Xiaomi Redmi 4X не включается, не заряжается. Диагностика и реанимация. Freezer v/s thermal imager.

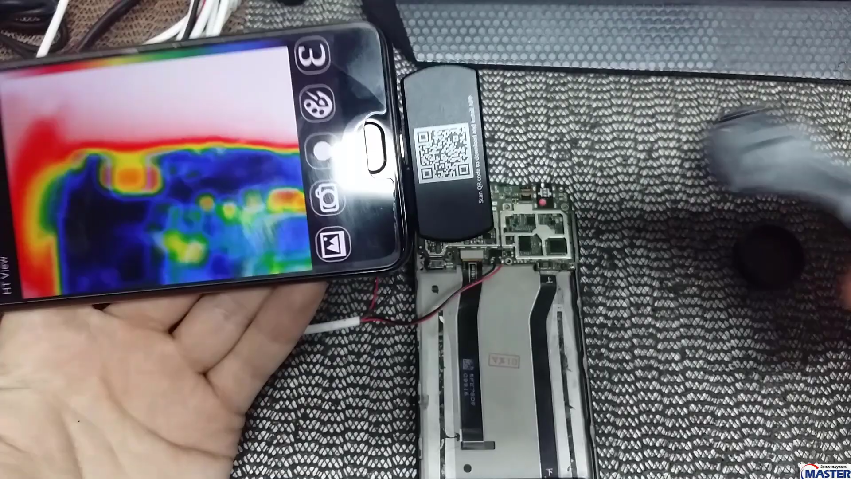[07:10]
Теперь, чтобы это дело было более-менее лучше видно.
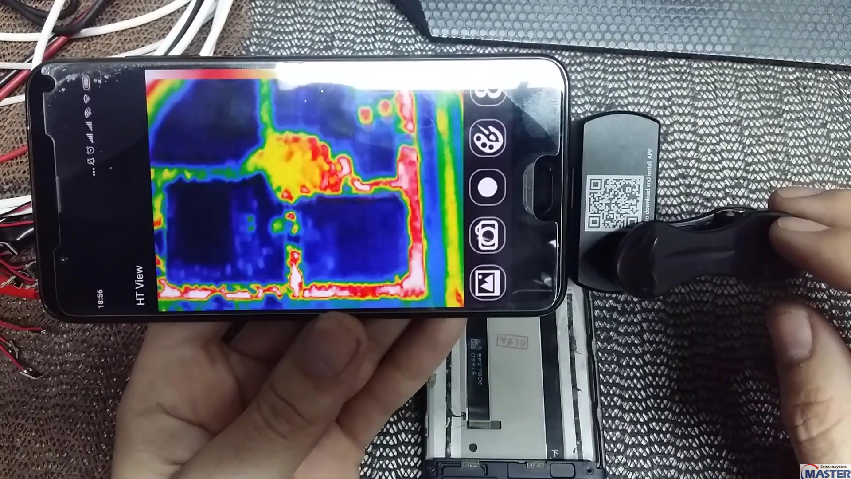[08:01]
Включаем лабораторник. Переключим палитру В белый цвет
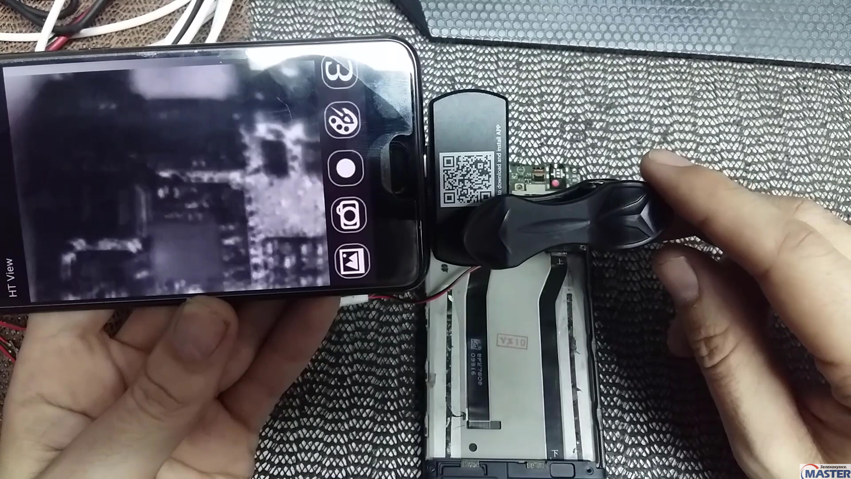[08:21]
Ну и теперь выключаем лабораторник Смотрим что у нас Ребят будет остывать Включением-выключением Видим что греется у нас контроллер PMI-8952